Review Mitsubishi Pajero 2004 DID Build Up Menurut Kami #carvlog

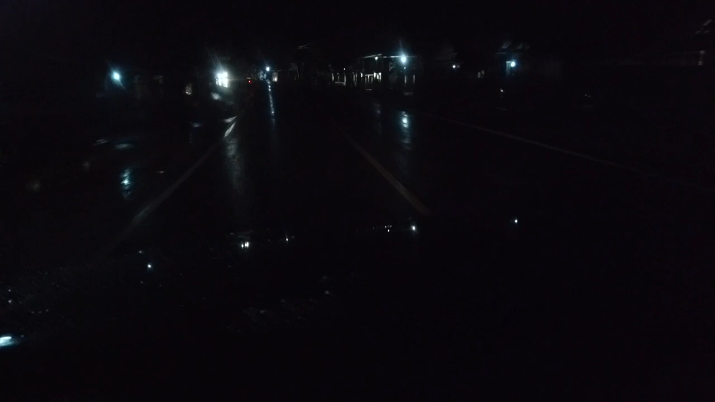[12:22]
Jalan lubang semua nih. Licin. Ya kan? Ini kita lagi naik ke gunung. Ini banjir juga. Banjir, iya tadi banjir. Nah, padahal kan, Cirebon loh.
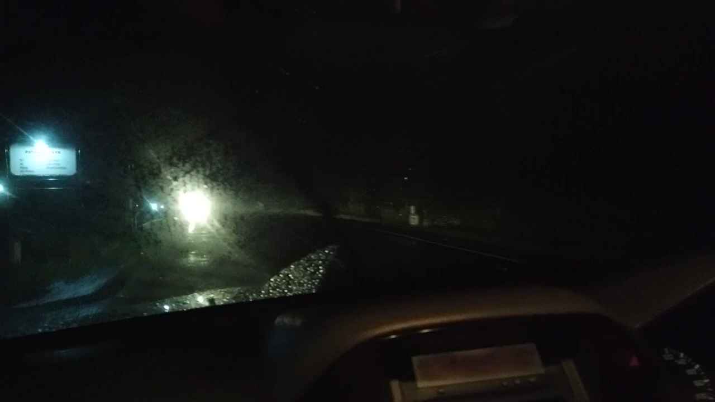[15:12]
Ini sebenarnya ada kabut-kabut gitu nggak sih, Vin? Waduh. Mana nih? Iya. Ini diving experience juga nih. Gelap, ya kan, ke daerah gunung. Lu pernah cobain pakai